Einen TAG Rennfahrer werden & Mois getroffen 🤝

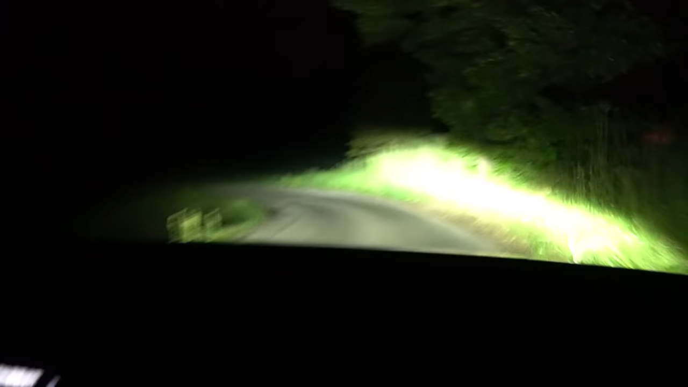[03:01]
Also ich glaube, das ist das erste Auto, das jetzt 20 Jahre lang fährt. Das kann nicht sein. Das ist hier, Alter. Guck mal, was ist das hier? Wo sind wir denn hier, Alter? Wir fahren jetzt in so einen Mörderwald rein. Nein! Ich baue einen Unfall. Oh, nicht das Licht anmachen. Ne, mach das bitte aus. Man sieht nichts.
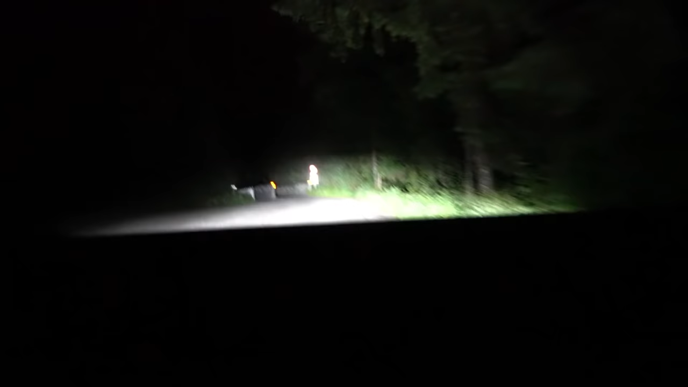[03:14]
Oh, Achtung, hier ist ein Bach oder Fluss. Wie sollst du da rüberkommen? Oh, no. Okay, ganz kurz. Bevor wir jetzt jetzt links fahren auf links gehen.
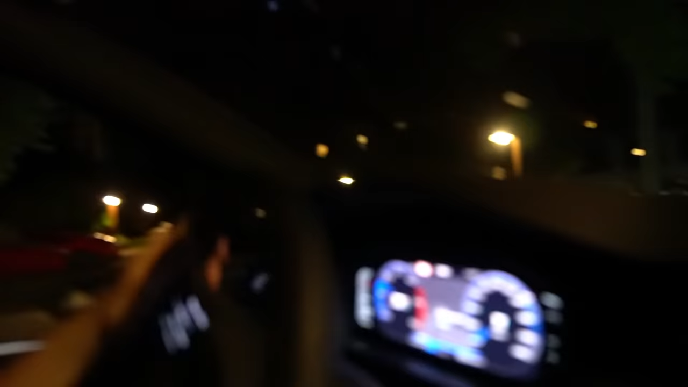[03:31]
Alter, guck mal den Porsche an, Digga. Holy shit. Guck mal, ein, zwei, guck mal da vorne, Digga.